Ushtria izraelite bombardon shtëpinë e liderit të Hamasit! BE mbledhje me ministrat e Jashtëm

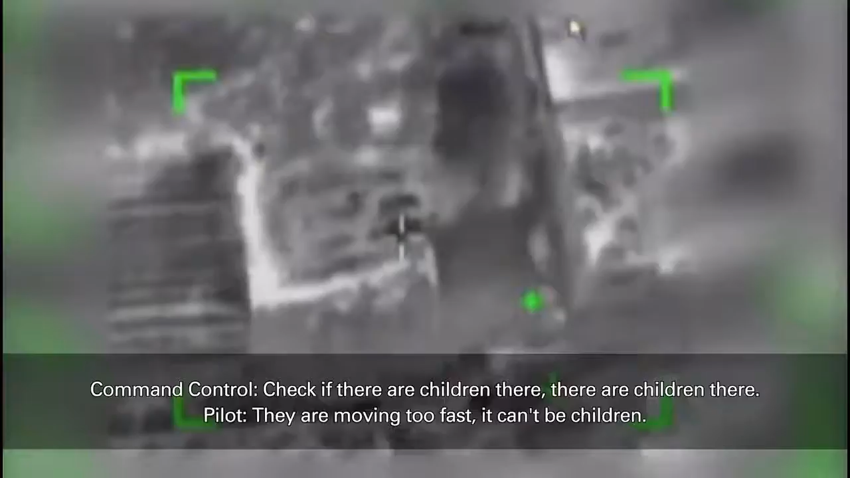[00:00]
תבדוק אם יש פה ילדים. יש פה ילדים, יש פה ילדים. זזים מהר, זה לא ילדים. לא, יש פה ילדים כנראה, אנחנו עוצרים את זה.
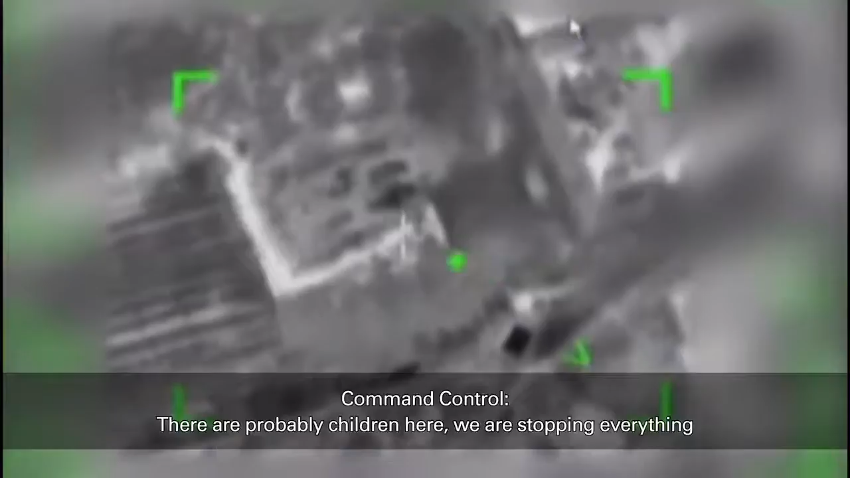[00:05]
נכון, יש פה אחד גדול וכמה קטנים. אנחנו חושדים בילדים ואנחנו לא נלך על זה, אני חושב שהם ילדים.